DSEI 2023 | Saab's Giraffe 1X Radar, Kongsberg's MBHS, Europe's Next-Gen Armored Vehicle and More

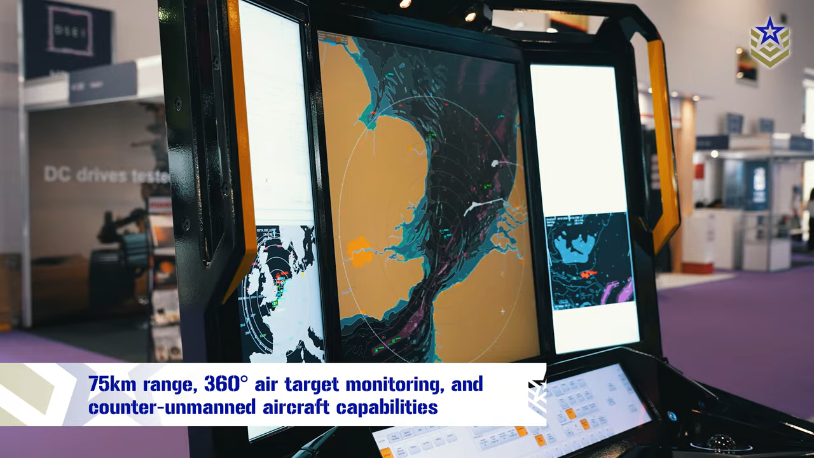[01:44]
unmanned aircraft capabilities it can be integrated into various platforms and command and control systems